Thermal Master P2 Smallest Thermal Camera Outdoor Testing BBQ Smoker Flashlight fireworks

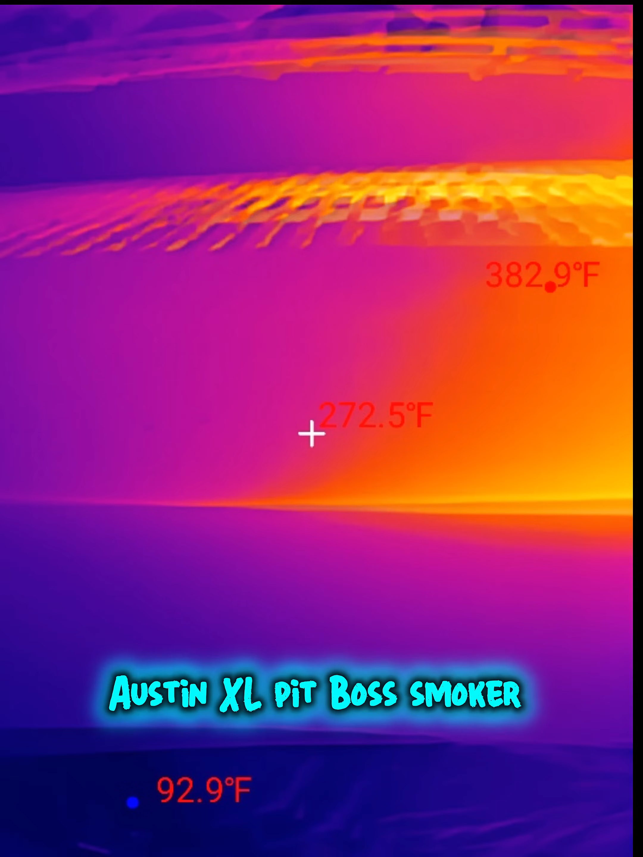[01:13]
On screen: spot 272.5°F, max 382.9°F, min 92.9°F
You can actually see very well what your temps are going all the way down.
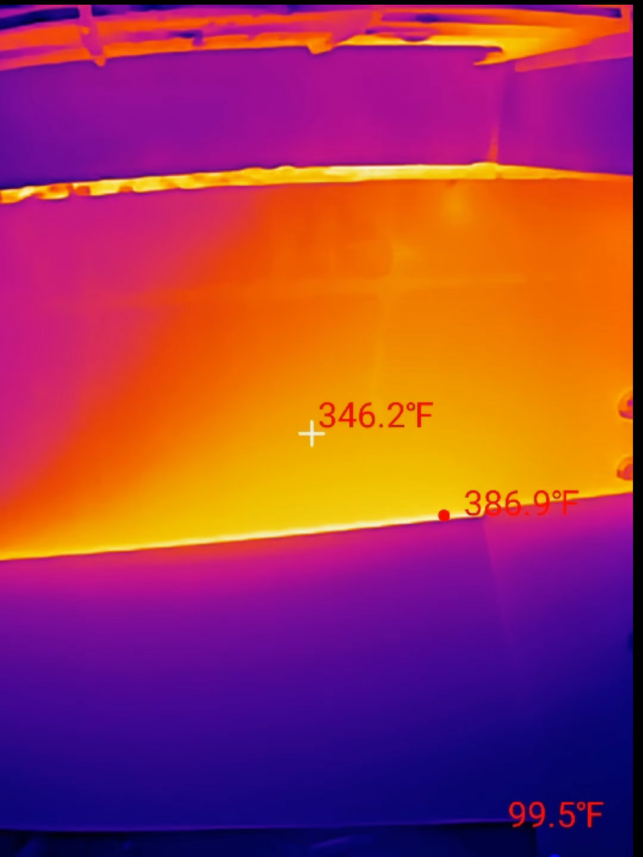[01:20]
On screen: spot 346.2°F
So you can see the front
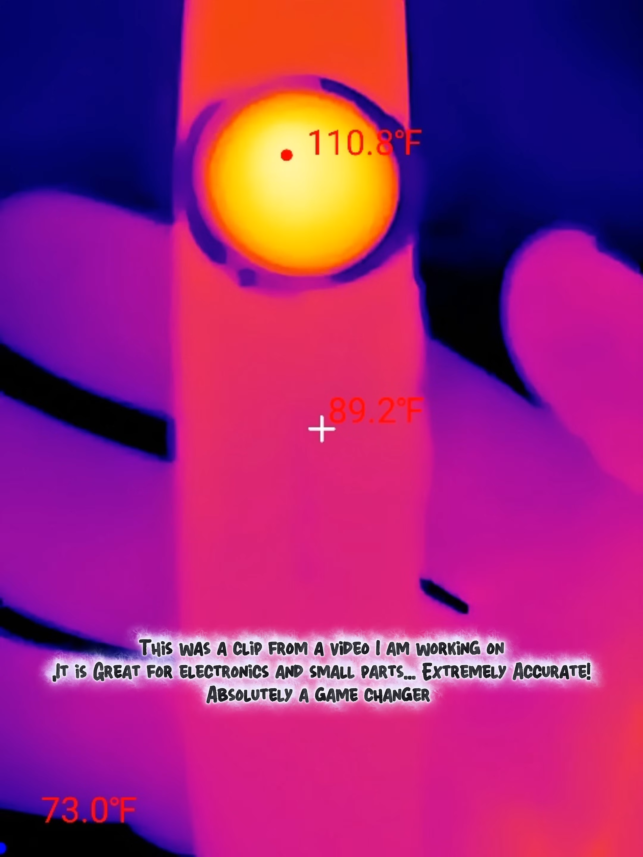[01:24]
inner part of the light itself is at about 111 degrees Fahrenheit.
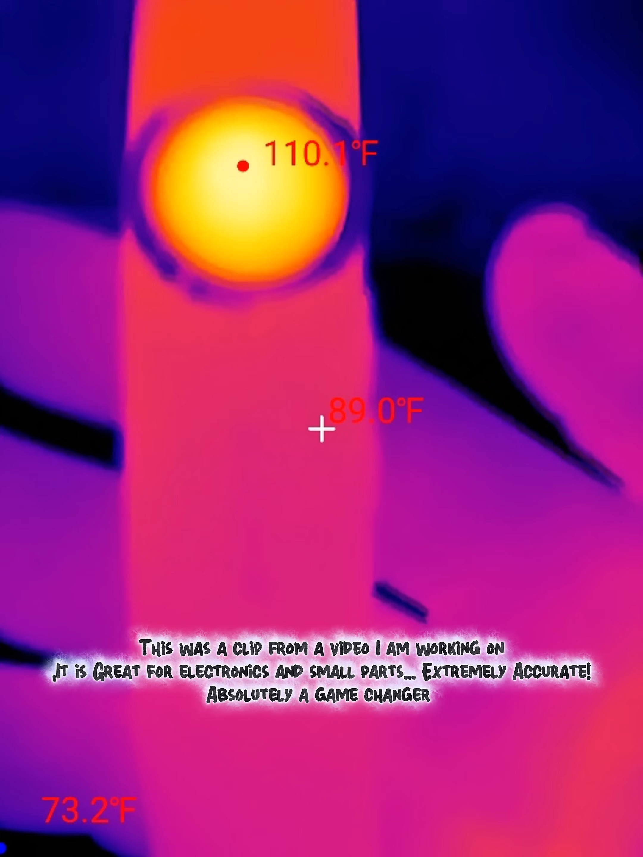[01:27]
On screen: spot 89.0°F
But truthfully it's not burning my finger whatsoever.
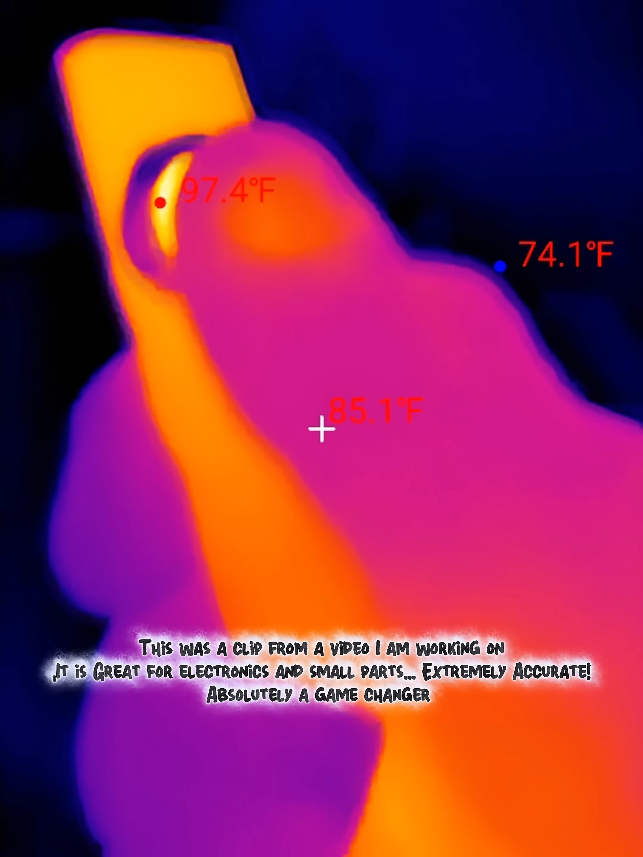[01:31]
On screen: spot 85.1°F
It's just the innermost portion of the light.
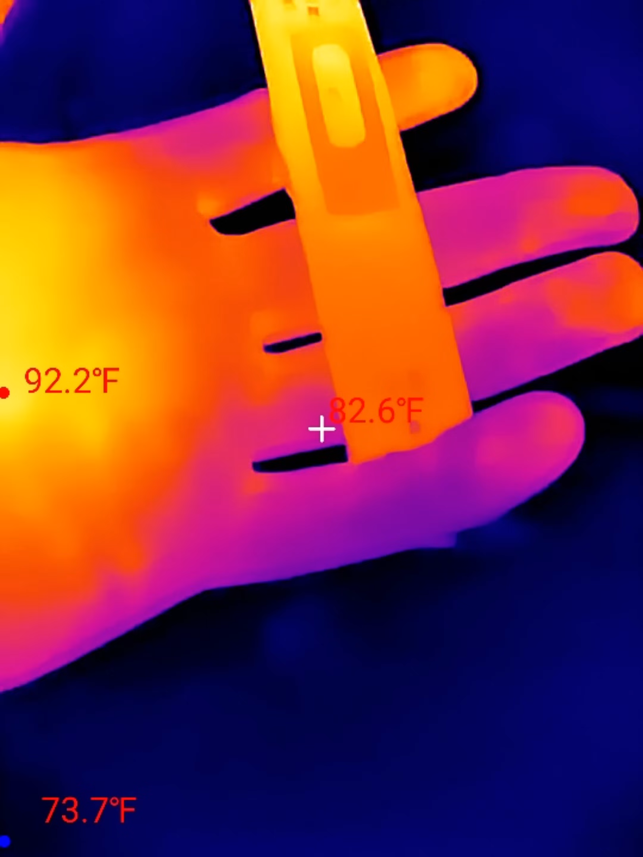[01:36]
On screen: spot 82.6°F
So yeah even after about a minute this light is not going to get hot.
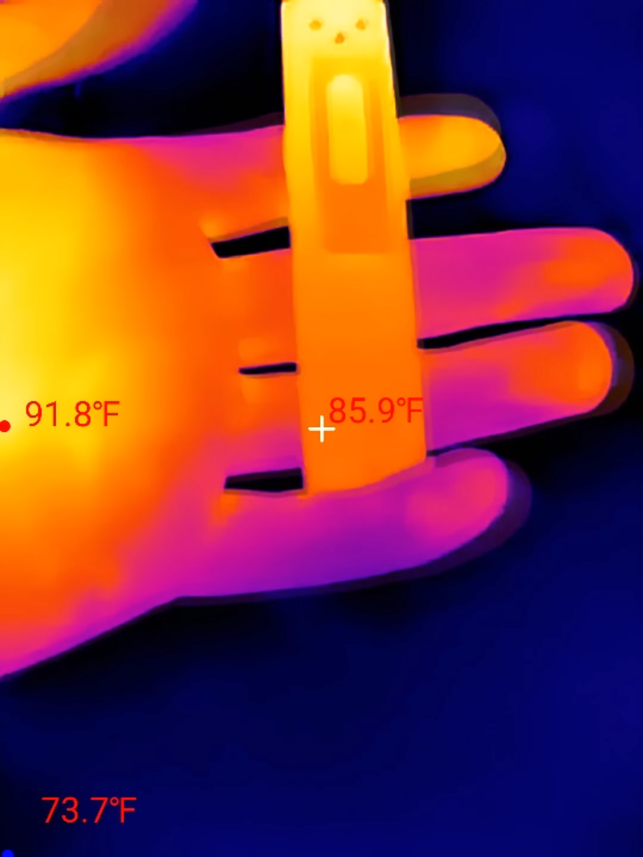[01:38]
On screen: spot 85.9°F
So it's not going to burn your hands.